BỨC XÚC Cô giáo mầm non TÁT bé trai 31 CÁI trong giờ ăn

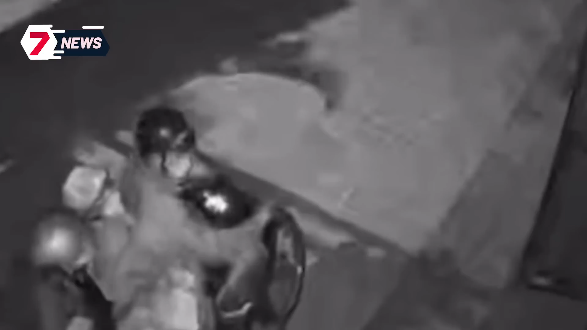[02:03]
Theo camera ghi nhận, khoảng 2 giờ ngày 24 tháng 5, một nhóm có 3 người dừng xe trước cửa siêu thị trên, đập cửa kính bên hông, rồi vào trong mở cửa chín. Trước tiên, nhóm trộm lấy ngay kết tiền tại quầy thu ngân,
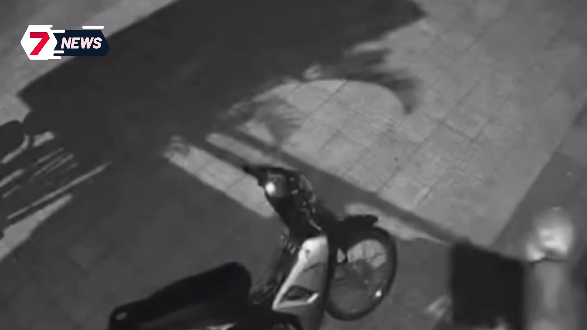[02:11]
sau đó vơ vết nhiều hàng hóa khác bỏ vào túi ni lông lớn, tất cả đều đều đổi mũ bảo hiểm, đeo khẩu trang che kín mặt. Trong đó có một người mang áo khoác, hai nghi phạm còn lại mang áo trùm kín người giống như áo mưa để che giấu nhân dạng. Clip từ trích xuất camera cho thấy, vụ trộm xảy ra chỉ trong vòng 5 phút, đảng chú ý trộm cắp xong. Một nghi phạm đã chấp tay vái lại trước siêu thị mini trước khi rời đi, người này còn chưa đảo cúi xuống dùng tay mật gác chân phía sau bên phải xe cho đồng bọn leo lên xe máy, rồi cả ba rời khỏi hiện trường.